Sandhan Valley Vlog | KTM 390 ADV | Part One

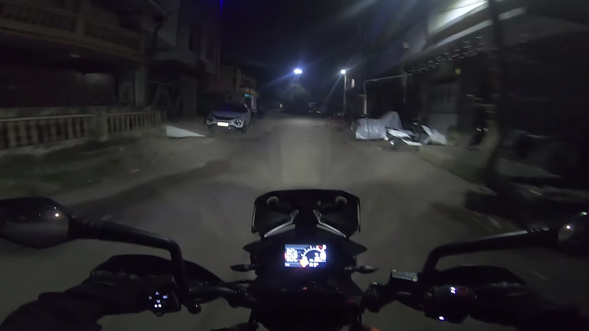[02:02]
हलकासा गारवा जाणवतो हवेत, एवढी प्रॉपर तर थंडी नाही पडली आहे, बट ऑलमोस्ट माझ्या मते इगतपुरीला फॉग भेटा नाही की शक्यता आहे.
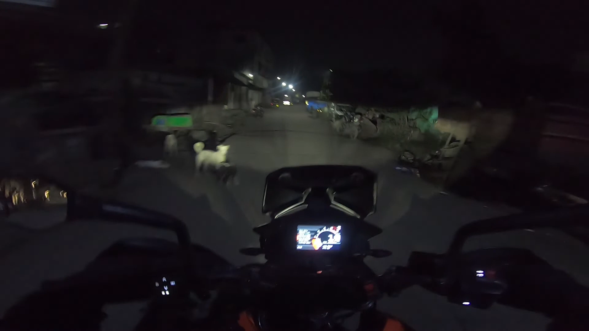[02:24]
फॉग सिटी म्हणून इगतपुरी खूप फेमस आहे.
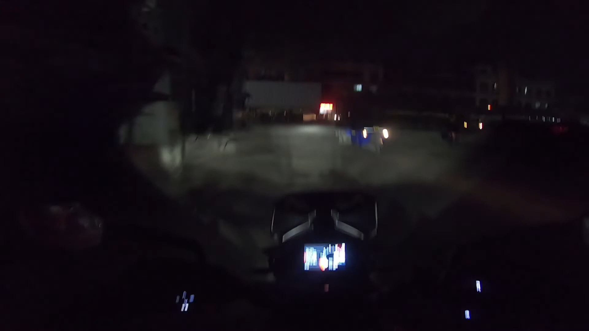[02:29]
आता आपण मेन हायवेला आलो आहोत, इथून लेफ्ट.